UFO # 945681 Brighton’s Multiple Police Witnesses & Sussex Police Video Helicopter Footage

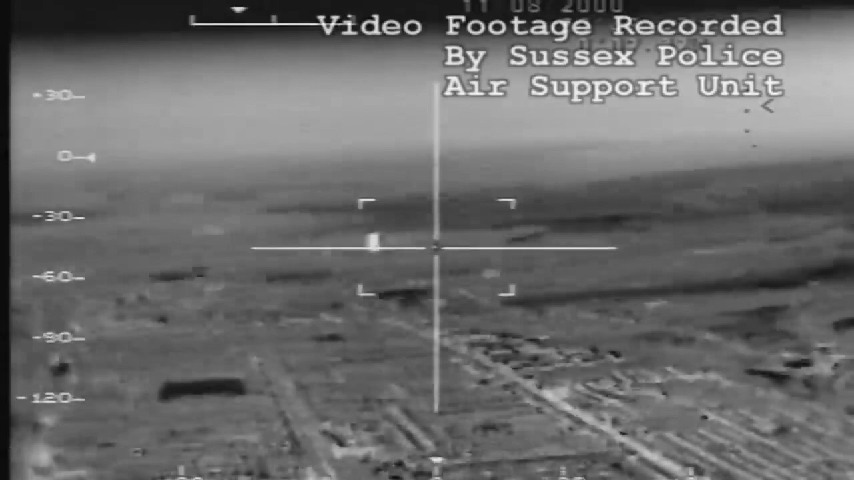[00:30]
August 2000, the skies above Brighton. A strange light is encountered by a police helicopter crew. Could it be a UFO?
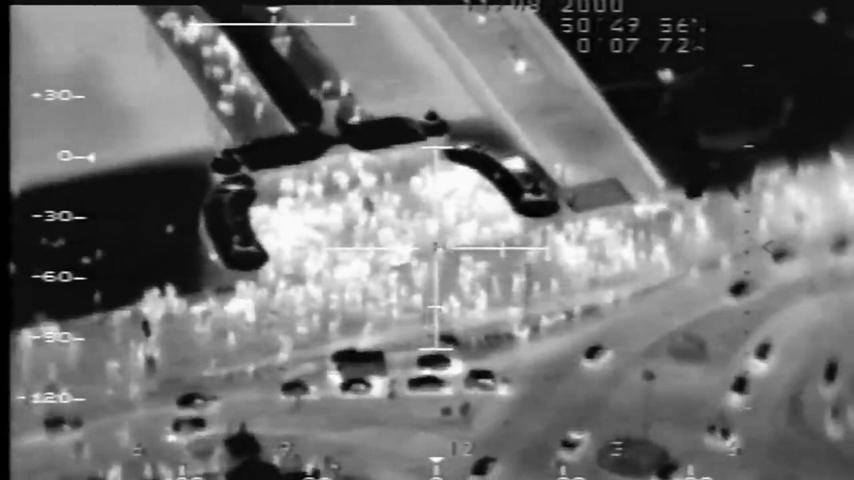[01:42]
And what I was doing that night was, I was operating the thermal image camera, and just looking around,
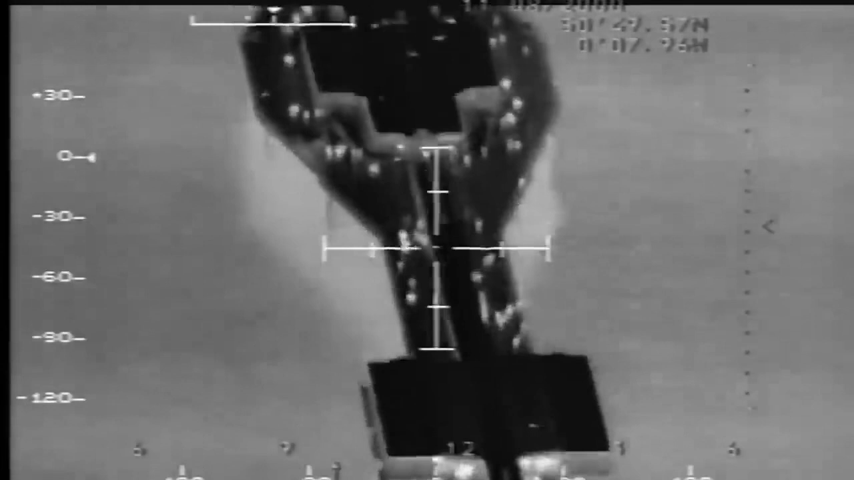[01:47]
casting around the Brighton area that we're passing over, and we were listening to the Brighton radios,
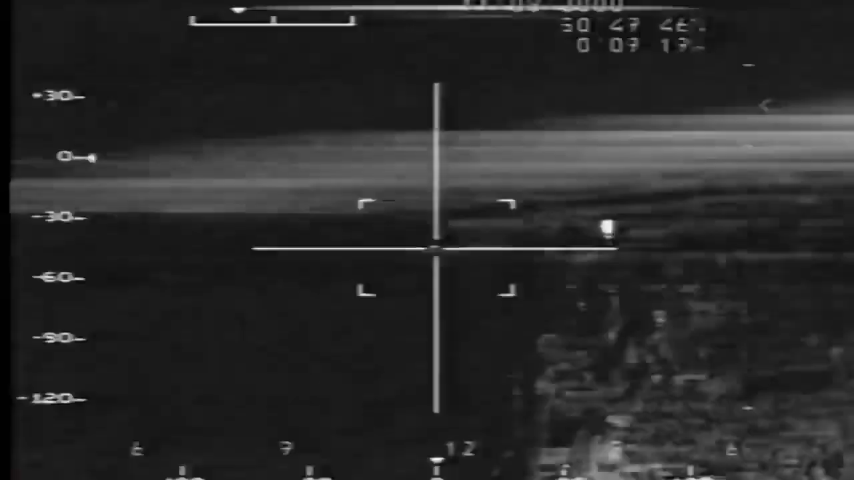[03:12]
With the camera trained on the object, the mystery would surely be solved. What I was expecting to see was the shape of an aircraft, because that's what we normally see.
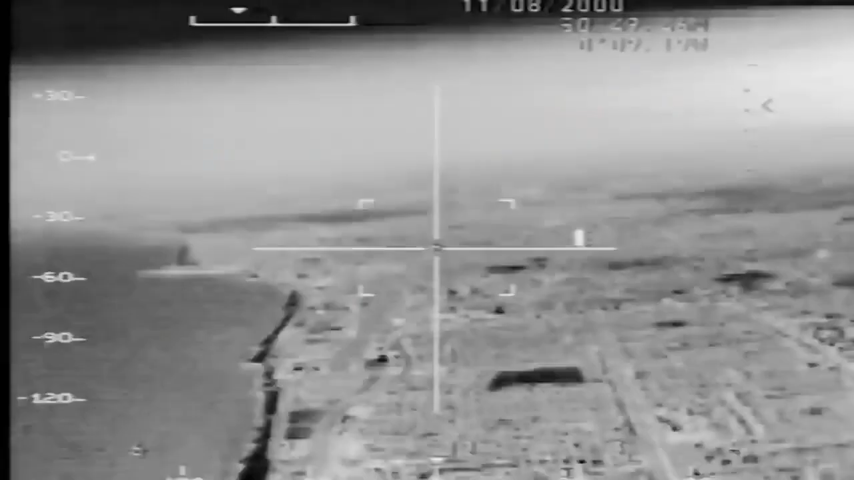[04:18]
So we were kind of moving around. You can actually see that on the video footage, that it does seem to be, we do seem to be chasing it around. And that was quite odd to start with, that it gave the impression it was moving very fast.
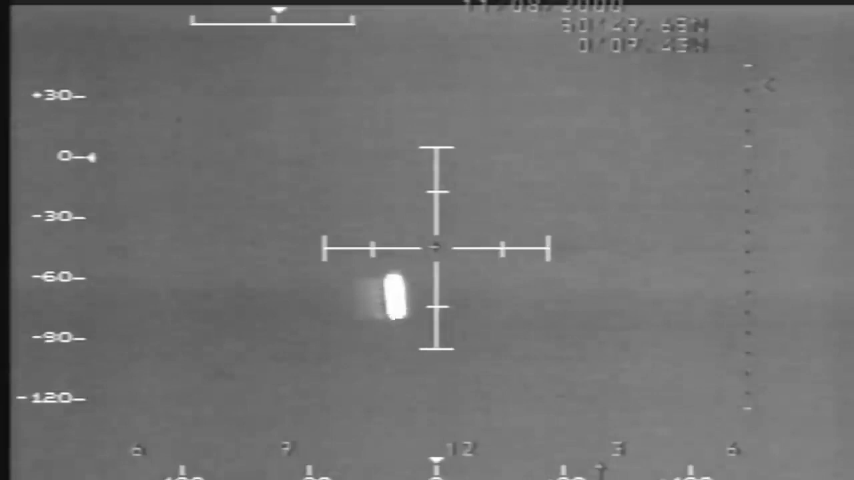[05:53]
Working most of the time with the thermal image camera, you like to think you get quite good. I mean, I can't tell you whether it's a Boeing 737 or an Airbus or something, but you can see very clearly, you know, two engines and an aircraft.
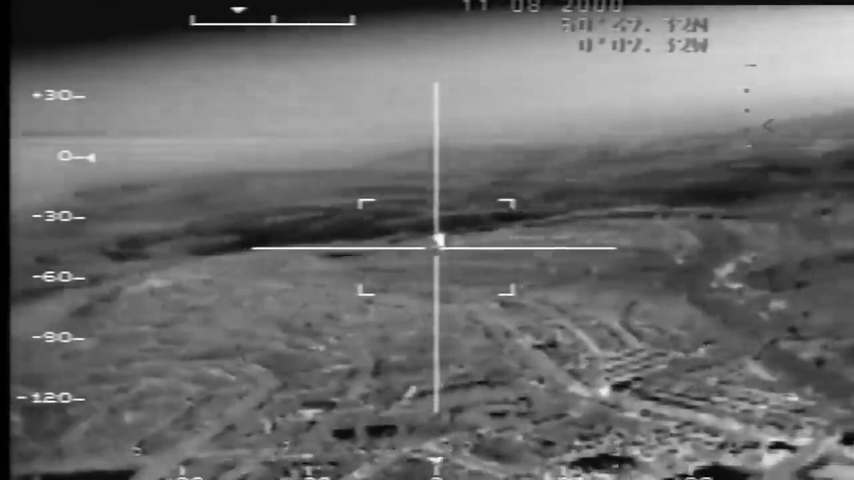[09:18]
John tracked the object using the sophisticated technology in the helicopter, hoping to finally identify Brighton's visitor. We've reviewed this tape many times, and it's been the subject of much discussion, even a little bit of mirth, I suppose.
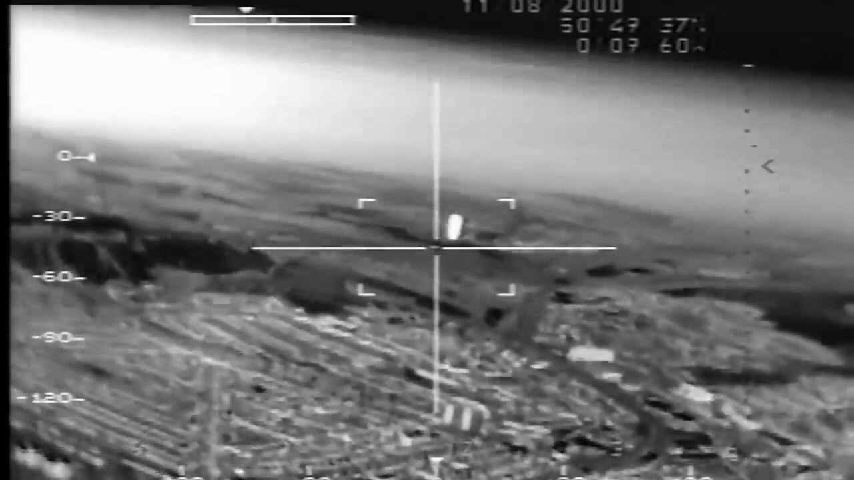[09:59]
and I think in this case was treated quite rightly as an unidentified aerial object, which it was.
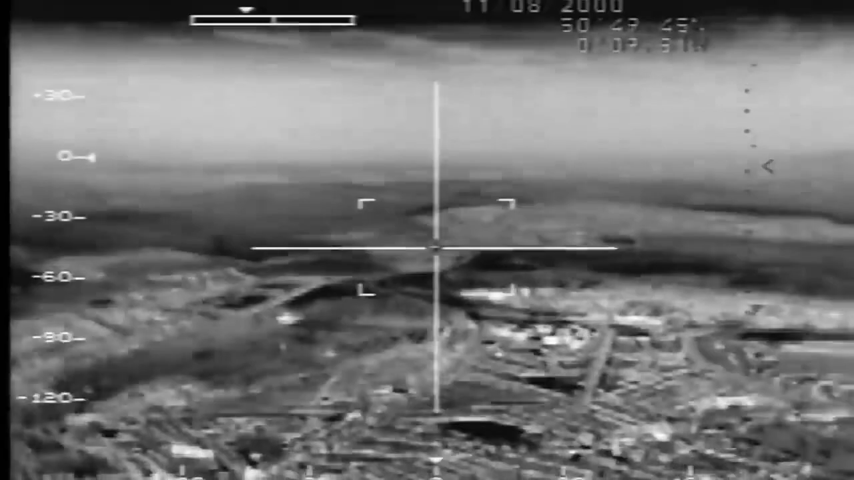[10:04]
But after investigation, it would appear now that there is a credible explanation. Initially, we got it on the infrared camera, and that you can see on the video footage, and that, you know, confused us.
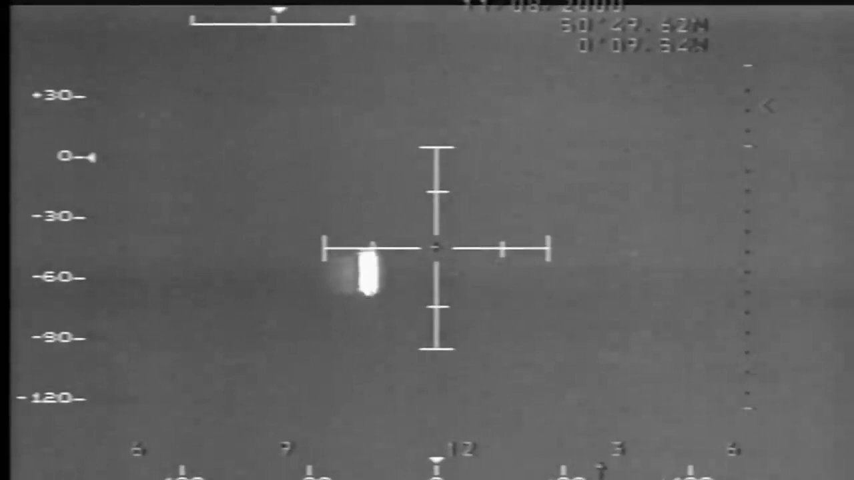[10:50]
The close encounter between the helicopter crew and the strange craft lasted about four minutes, but they were still unable to solve the riddle of Brighton's alien visitor.